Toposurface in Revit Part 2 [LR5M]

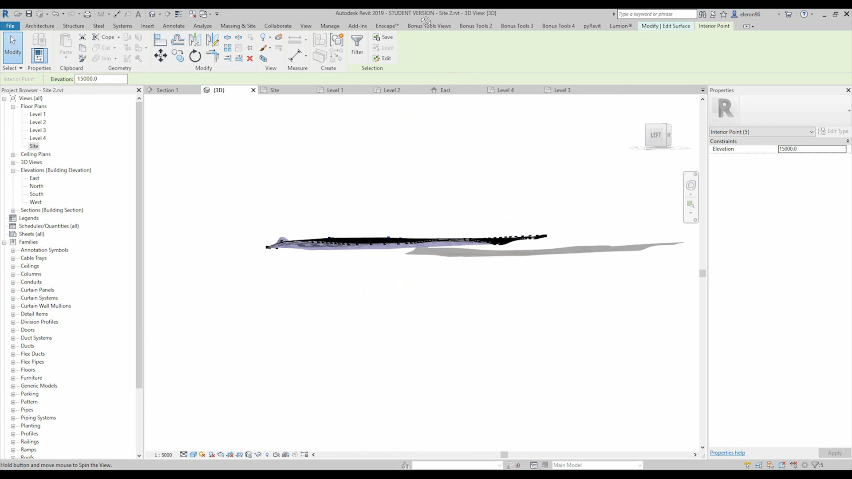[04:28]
15 meters is not enough let's say 30 meters why not this is only the sample